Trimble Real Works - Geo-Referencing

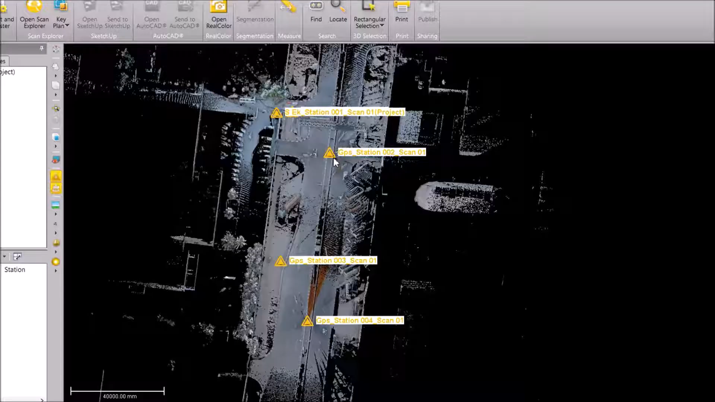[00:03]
here we are just going to do
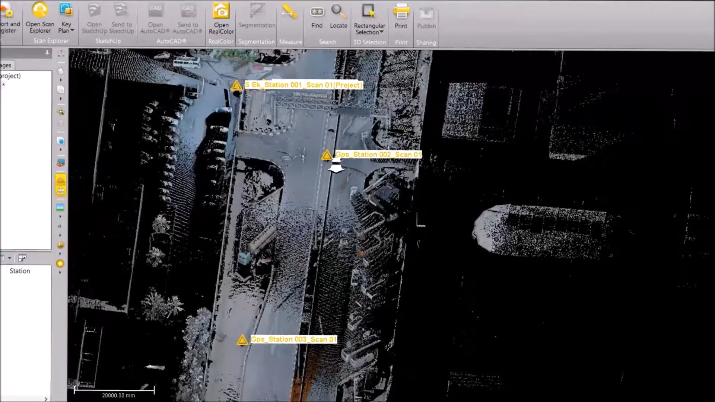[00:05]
a georeferencing of
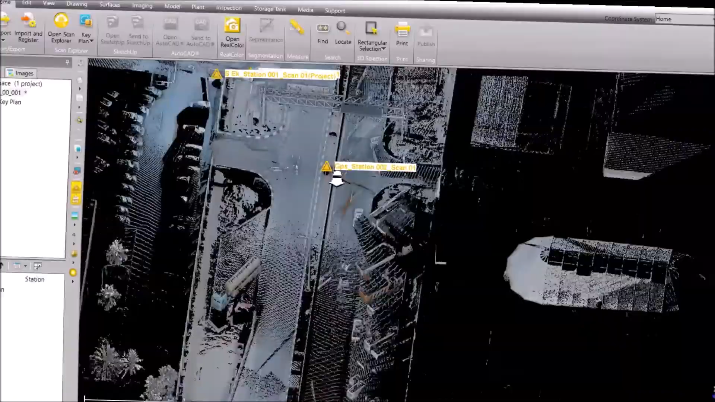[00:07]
my scans ok so we have
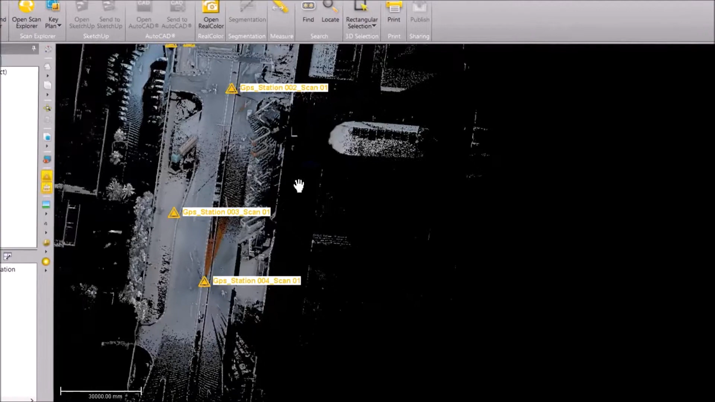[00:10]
few stations on which we have scanned georeferencing just click on these points and you get the point coordinates here it's not the real world coordinates or the coordinate system which has to be on to the scans so just we are trying to go and do a georeferencing so that it's on to the
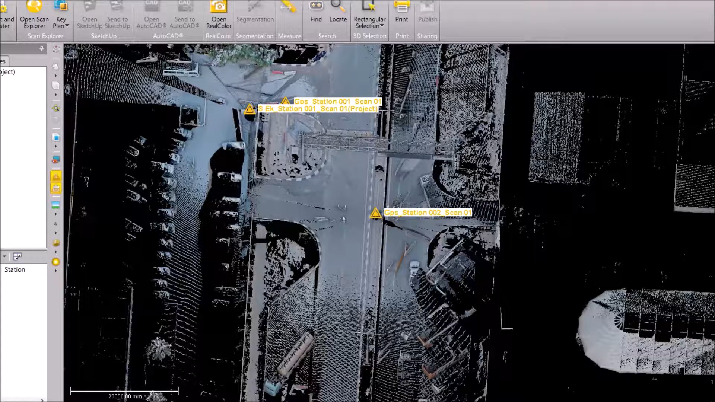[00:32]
real world coordinates so to do that i have already measured
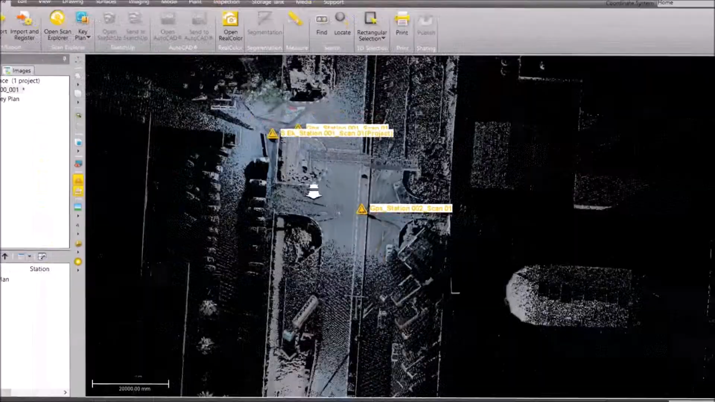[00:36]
my
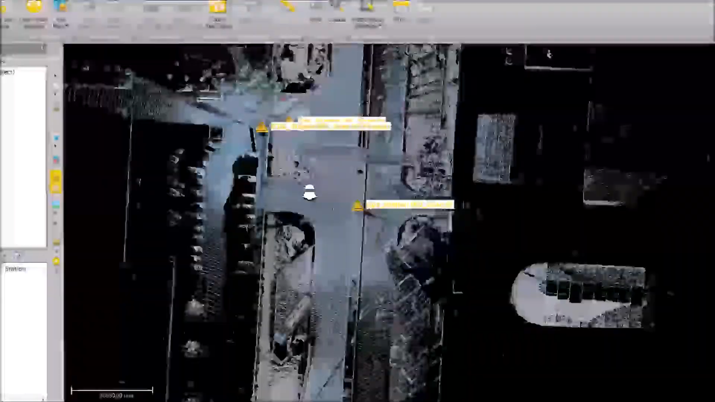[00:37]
scans
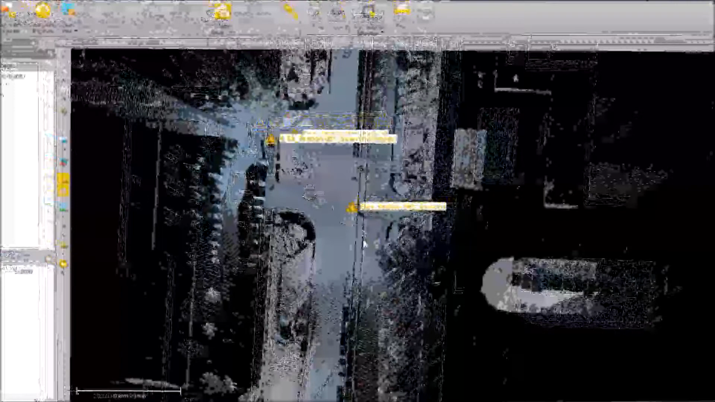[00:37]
scan stations with my gps and i have a file a text file with the gps with the coordinates so i'm going to import the text file
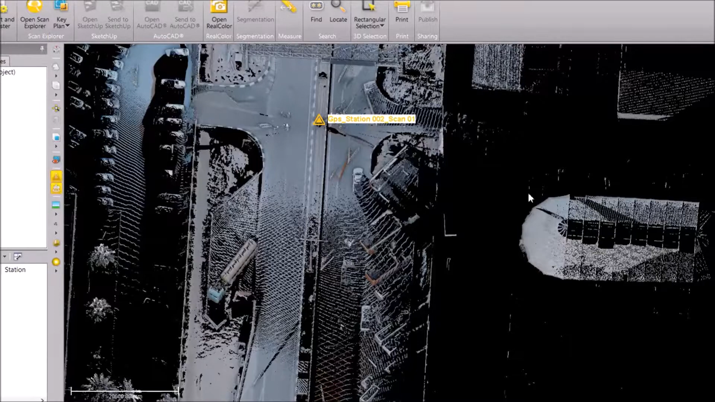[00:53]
import open open the text file here so so i'm just giving my easting and northern values along with the elevation and i just say like okay